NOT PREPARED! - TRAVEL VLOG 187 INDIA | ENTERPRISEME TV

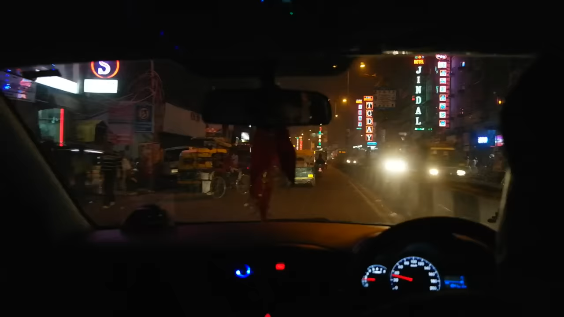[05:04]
Oh, look at all the lights. That's amazing. I like that.